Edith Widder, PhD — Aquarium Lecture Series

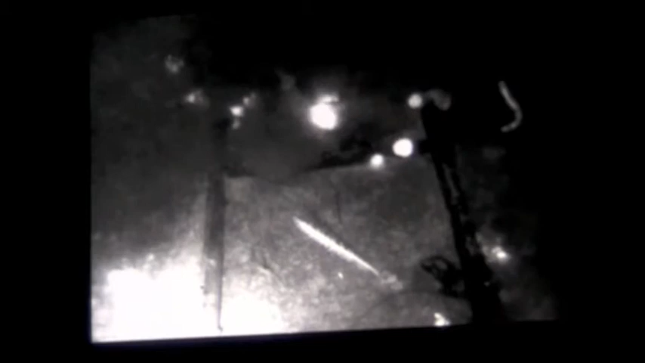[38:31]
And we have about twenty-six attacks like this. So, we have pretty good evidence that this is a pretty effective optical lure.
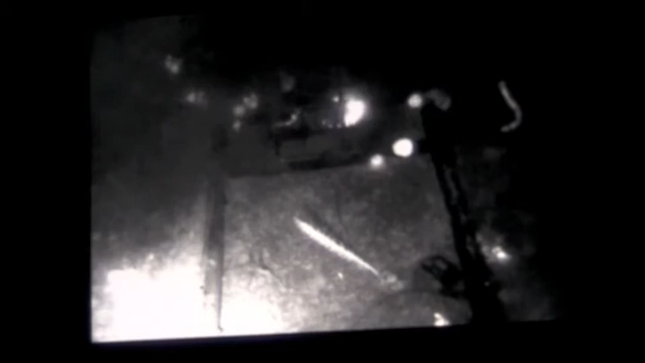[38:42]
Now, the point is that that's supposed to be a burglar alarm, right? Which means that the squid should be coming in and trying to attack whatever is attacking the jellyfish.
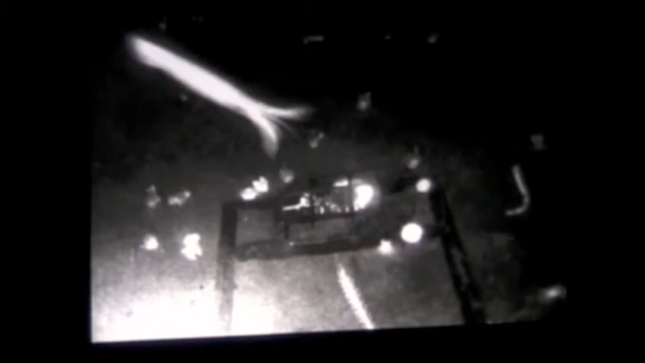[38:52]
And there, it just seems to be trying to attack the jellyfish. But we also have attacks like this. Of course, this may be the Einstein of squid we've got going here.
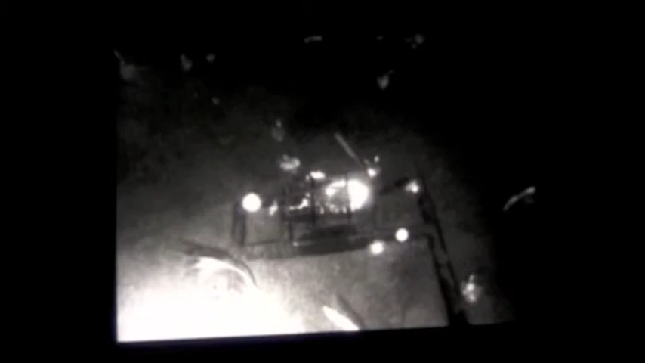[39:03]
But this guy comes in and goes, now wait a minute. There's supposed to be something else here that's attacking that jellyfish. What the heck? And he's persistent. He comes in, he pulls back, thinks about it some more. There's got to be something else here. I just know it. Maybe if I come in from a different angle?
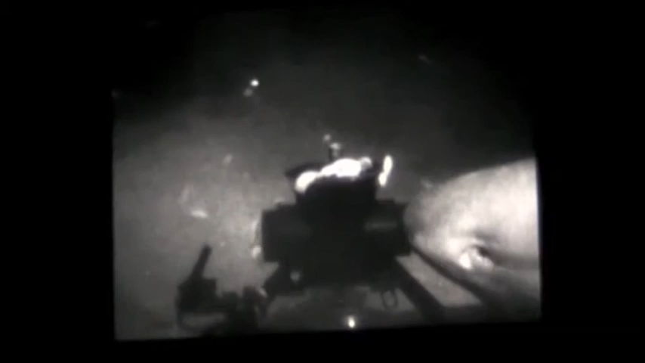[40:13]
And that is a giant six-scale shark that was interested enough that he proceeded to try to eat the entire eye in the sea, hence electronic jellyfish.